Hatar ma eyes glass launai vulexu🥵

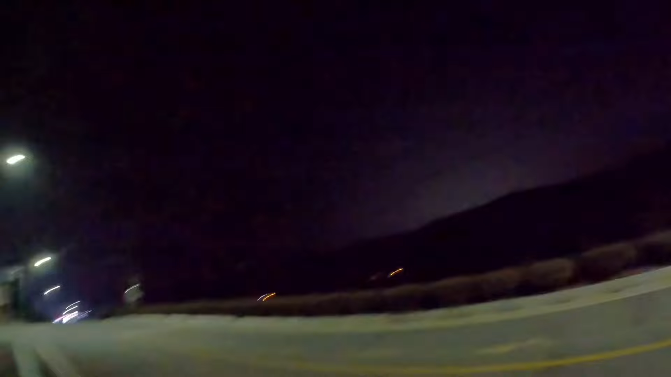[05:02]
ऊ यता पारा यस्तो छ है ऊ पारि पुग्नु पर्ने सुपारी अलिअलि बत्ती बलेछ त्यहाँ जानुपर्ने त्यति पर त होइन ऊ यहीँ हुनु चाहिँ तर क्यामेरा चाहिँ क्यामेरामा चाहिँ धेरै टाढो देखिँदो रहेछ